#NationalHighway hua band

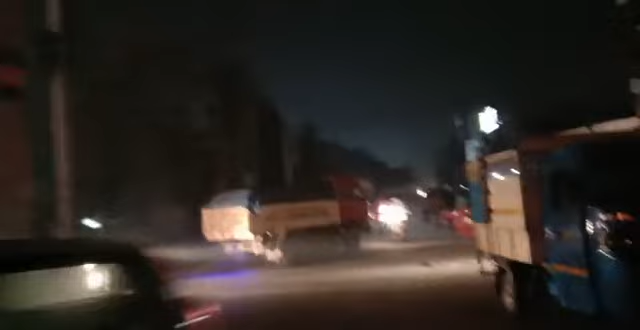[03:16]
यानी कि पुलिस पोस्ट जो है उसमें भी लाइट नहीं है।